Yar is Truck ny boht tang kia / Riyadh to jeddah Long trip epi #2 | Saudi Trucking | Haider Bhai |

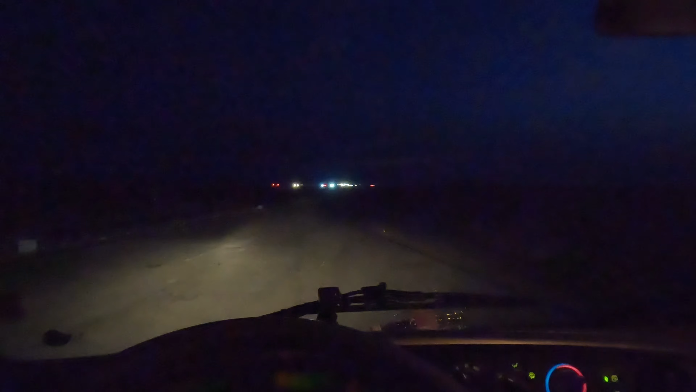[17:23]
गाड़ी की टैंकी फुल है फिलहाल, ताइफ 300 किलोमीटर है, इंशाल्लाह चल जाएगी 300 किलोमीटर गाड़ी हमारी, तो उधर ही डीजल डलवाएंगे फिर इंशाल्लाह, जितना में जी डीजल डलवाएंगे।
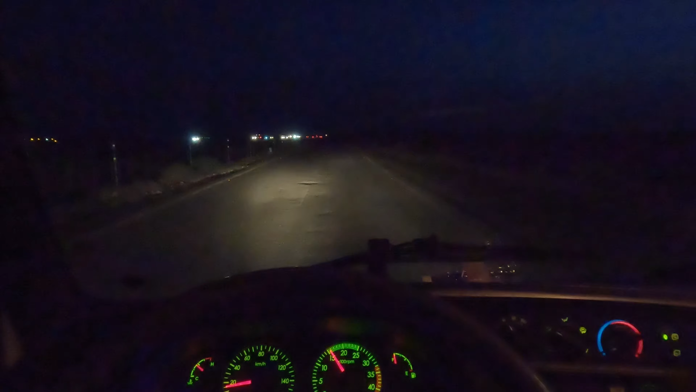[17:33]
जी तो भाई लोगों, ये ताइफ में हम पहुंच चुके हैं, ताइफ में हमने एंट्री मार ली है।
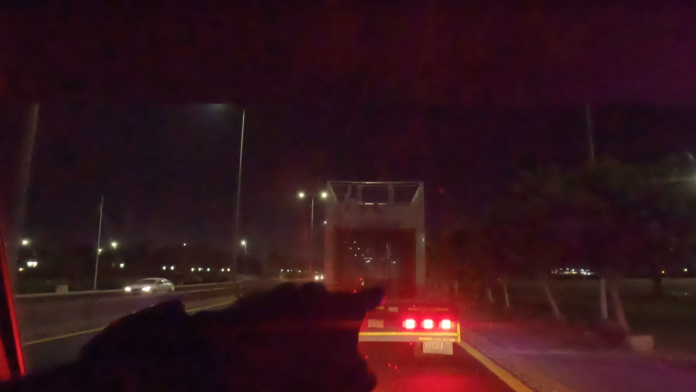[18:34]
ये ब्रिज के नीचे से पूरा आया भाई, आराम से गुजरा है भी बंदा ड्राइवर था, क्रॉस मारनी पड़ेगी अब। तो चाचा क्रॉस मारने का मुझे,
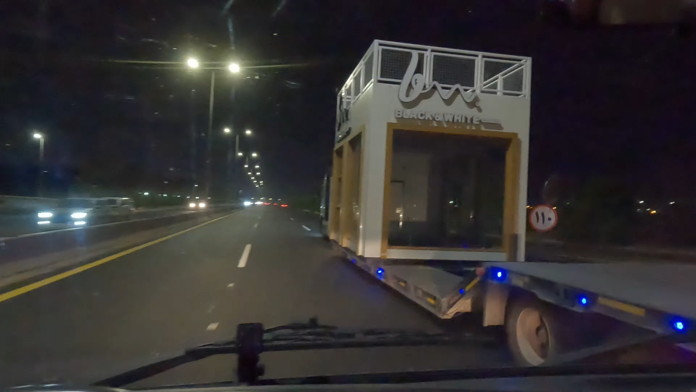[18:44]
ये देखो भाई ये ब्लैक एंड वाइट का,
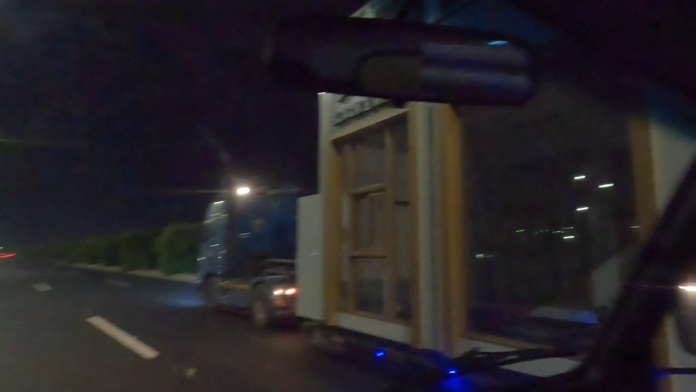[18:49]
अच्छा ये कॉफी शॉप मेरे ख्याल से ये बनेगी ना इसकी, वो पूरा ये बना के लेके जा रहे हैं भाई। ये ताइफ सिटी है, ये देख सकते हो माशाल्लाह बहुत ही प्यारे इधर
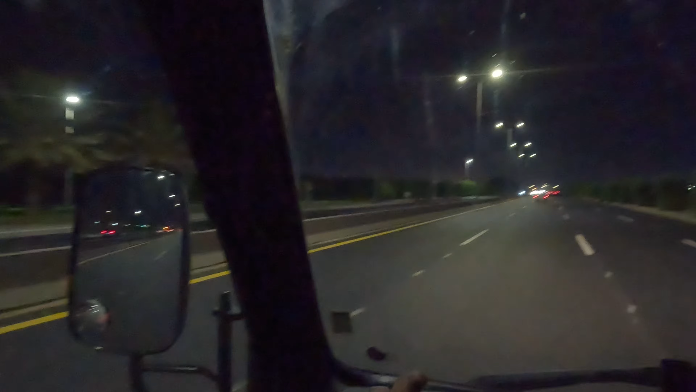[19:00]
मजरा वगैरह और ये बने हुए हैं, सारा कुछ देख सकते हो, लेकिन लाइट नहीं है ज़्यादा, गुजारा करो।
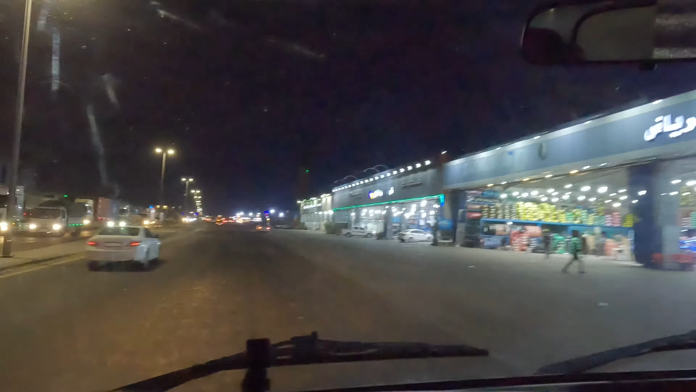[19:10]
ये ताइफ सिटी के अंदर हम मज़ीद इंटर हो चुके हैं इस सिटी के अंदर, और ये देख सकते हो मार्केट वगैरह सारी, गाड़ी का ना डीजल थोड़ा कम है अभी।